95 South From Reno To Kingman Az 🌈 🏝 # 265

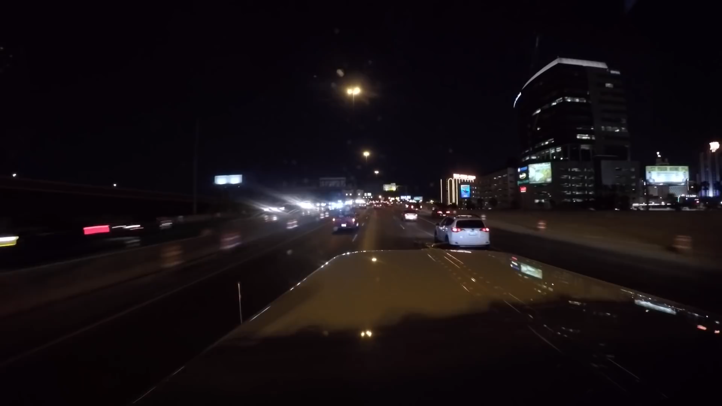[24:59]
Well, there's the Golden Nugget. Sounds like I forgot to put my, I have like a little